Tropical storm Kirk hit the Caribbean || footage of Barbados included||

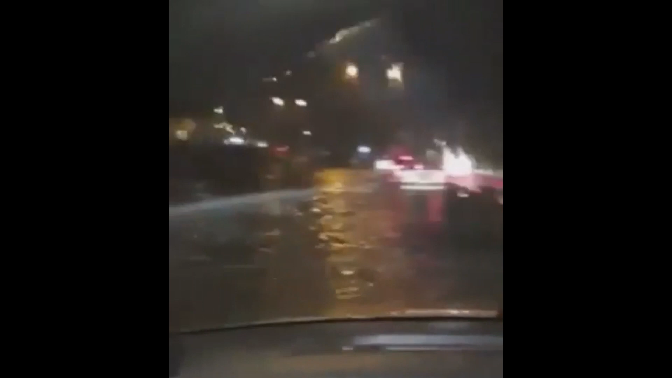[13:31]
Are you following this? Are you following this escargot? Oh, this is so much rumbling. Yo, that is real water. Big man, this is big kind of.